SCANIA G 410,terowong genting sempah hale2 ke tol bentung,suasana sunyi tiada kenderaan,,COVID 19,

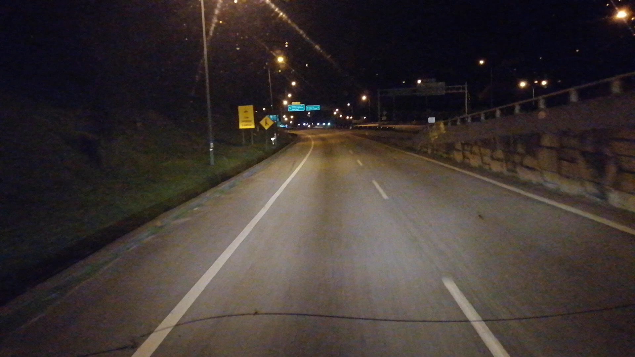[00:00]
ini lagi kita bersiaran. Sekarang ni kita melepasi terowong ke sebab kita tengok ketul bentuk. Ada selisih dengan lori kereta dalam 2-3 biji.
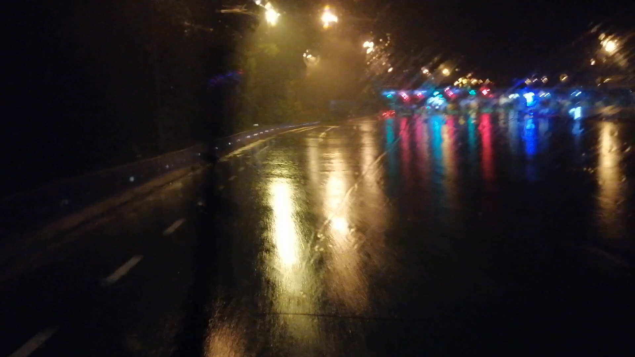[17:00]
Okey, kita dah sampai tu Bentong. Jangan lupa subscribe, share dan like, komen dalam video ni.